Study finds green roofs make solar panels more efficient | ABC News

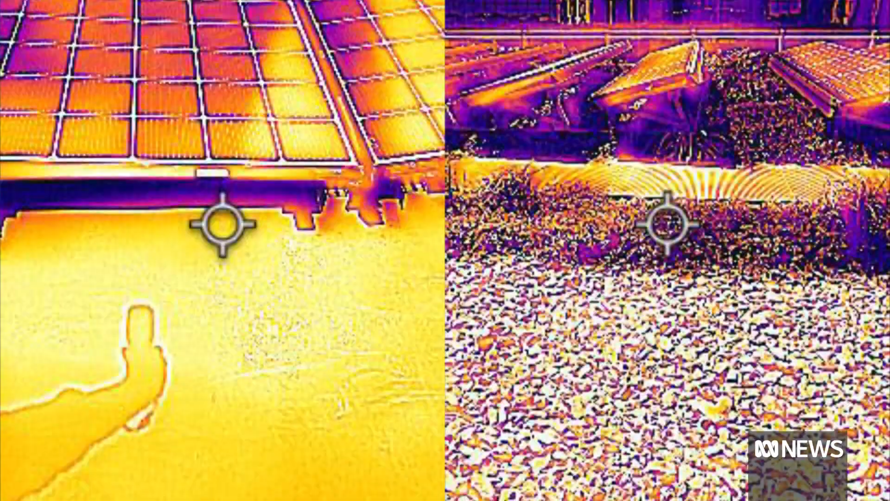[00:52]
On hot days the temperature on the green roof was up to 20 degrees lower.